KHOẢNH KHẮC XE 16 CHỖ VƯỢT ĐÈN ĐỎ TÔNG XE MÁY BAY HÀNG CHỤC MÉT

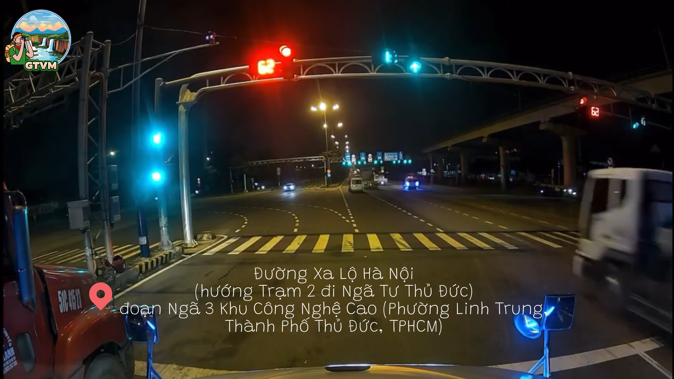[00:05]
Ok tình huống xảy ra tại đường xa nộ Hà Nội hướng chặng 2 đi Nga Tư Thủ Đức đoạn ngã 3 khu công nghệ cao vườn Linh Trung
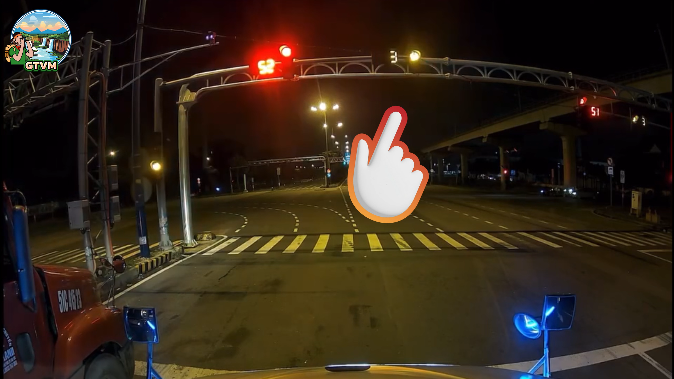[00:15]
Thủ Đức thành phố Hồ Chí Minh bắt đầu đen đỏ này nghe 16 chỗ bắt đầu vượt lên đỏ xem lại xưa của anh thẳng trực diện luôn anh em ạ này thì là ông 16 chỗ này là ông